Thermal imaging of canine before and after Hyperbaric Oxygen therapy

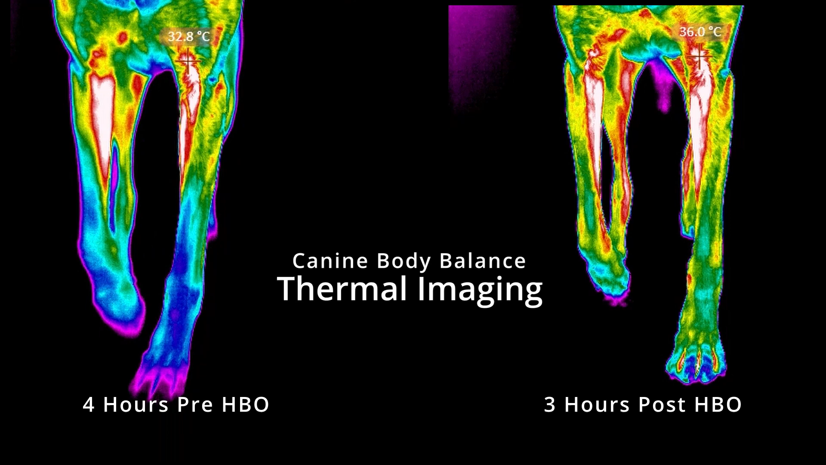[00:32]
we can see a lot of hypothermia around the carpal area. And after the treatment, the thermal pattern is a lot more symmetrical. So that shows us that the treatment has been beneficial for this dog. Now if we look at the next set of images, we're looking at the dog's spine, we can see on the left hand side that again there's thermal asymmetry. The right hand side is warmer than the left.
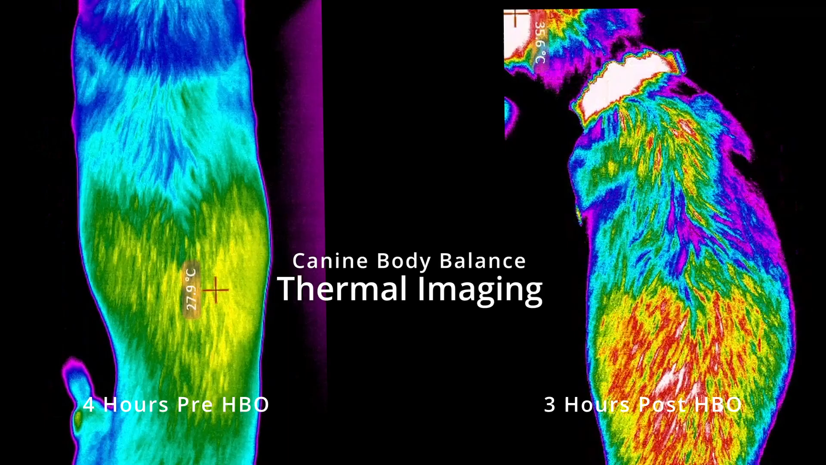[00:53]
And after the treatment, the thermal pattern is much more even.
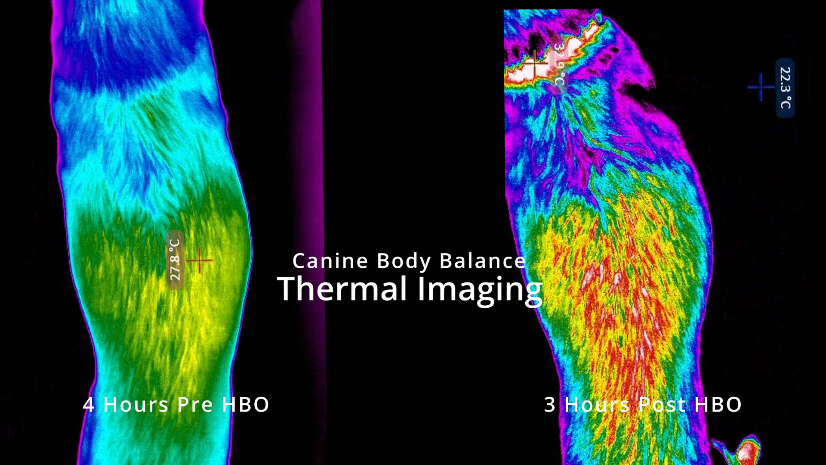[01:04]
So again, this therapy has been beneficial for this dog.